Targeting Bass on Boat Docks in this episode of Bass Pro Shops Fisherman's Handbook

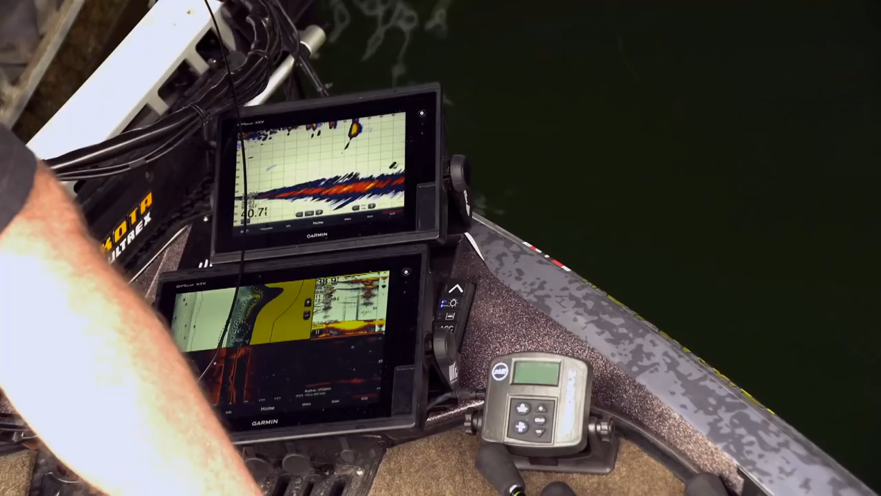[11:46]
From locating the bait fish with high-definition sonar to quality mapping that can help distinguish one dock from the other, electronics are key when dock fishing.